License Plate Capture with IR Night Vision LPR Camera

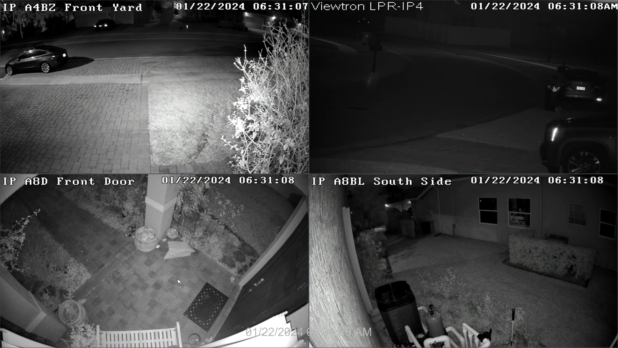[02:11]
Here's the live security camera view on my Viewtron NVR. The security camera in the upper left is the Viewtron AI camera that I set up to automatically detect vehicles when they drive past my house. I will put a link below to the video where I show you how the vehicle detection zone is set up, as well as the license plate detection setup. The camera in the upper right is the Viewtron LPR camera. Notice how dark the LPR camera video appears when it's in IR night vision mode.
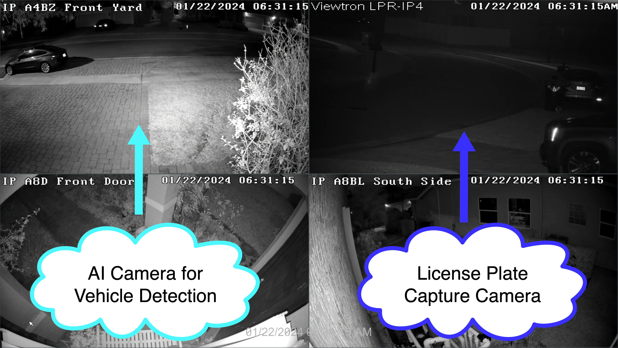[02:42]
This is intentional and necessary to capture license plates effectively and is one of the reasons that we always recommend using a second camera to provide an overview in license plate capture applications. So now I'll play back some recorded video surveillance footage. So I'm going to go down here and select intelligent analytics, and then I'm going to select yesterday for the day.
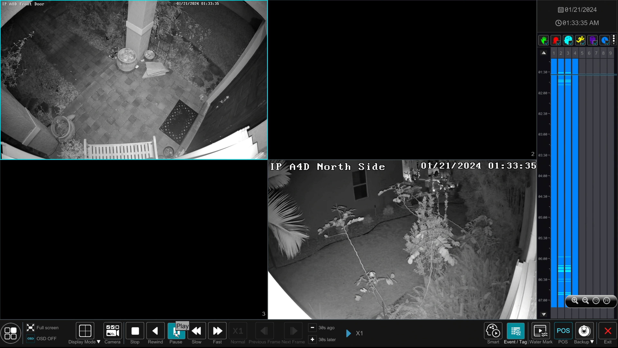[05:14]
So we can also see the LPR camera of LPR cameras in the upper right. I'll double click on it.
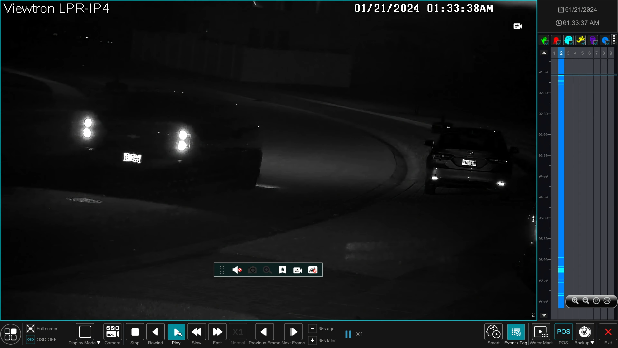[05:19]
So we go full screen view and I'll pause the video there and zoom in on the plate.
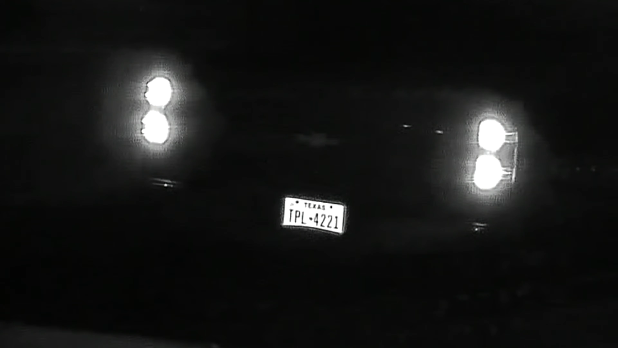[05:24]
And you could see that you could read every one of those numbers and letters clearly. When I'm done, I'll just start playing the video again, and then I'll exit back to the search screen.
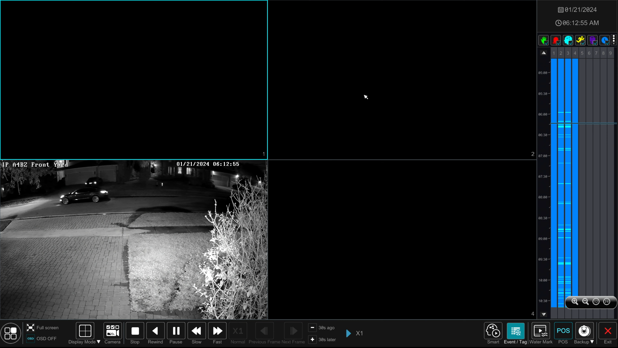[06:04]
And then I'll rewind it so we can bring the vehicle back into view. And then I'll just run it forward a little bit so I can get the license plate closer. And pause that one here and we'll zoom in on the plate.
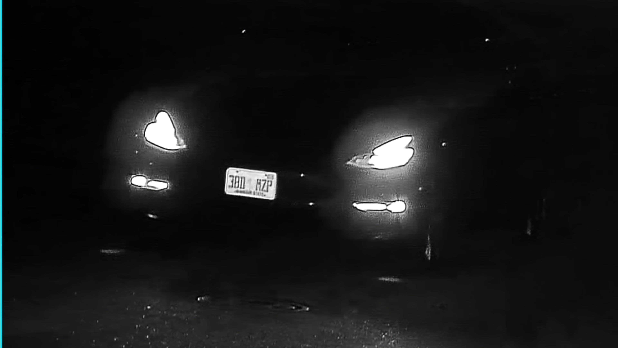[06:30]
And you can see again, the front license plate capture is really great as well. So zoom back out, start the video again. And then when I'm done, I could click the X in the lower right to exit out of the playback screen. Guys, I hope this video has been helpful.